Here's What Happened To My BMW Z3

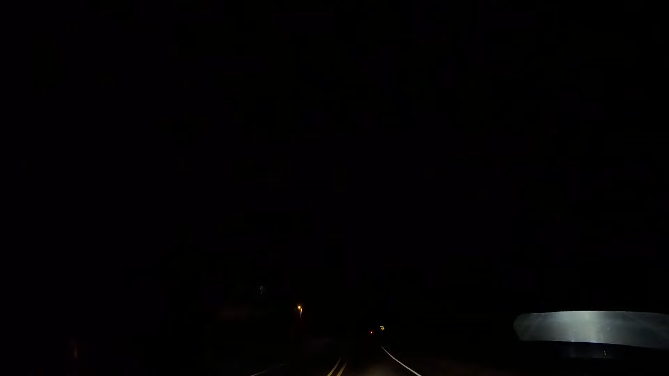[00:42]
such an amazing feeling like even cruising you just it feels just fine oh my god ed that guy nearly just ran a stop sign oh shoot well that was terrifying
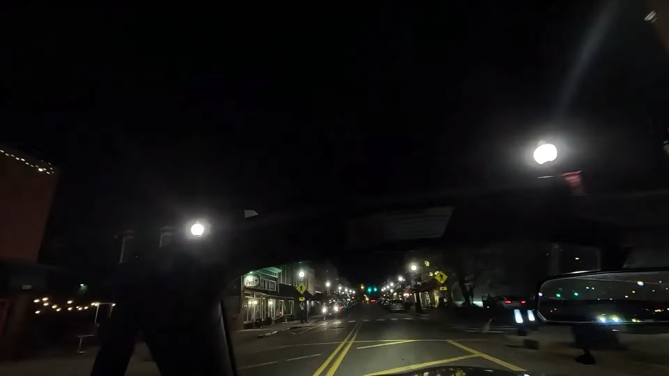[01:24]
just drive down the street with the z3 with the top down with this beautiful weather today oh man it's amazing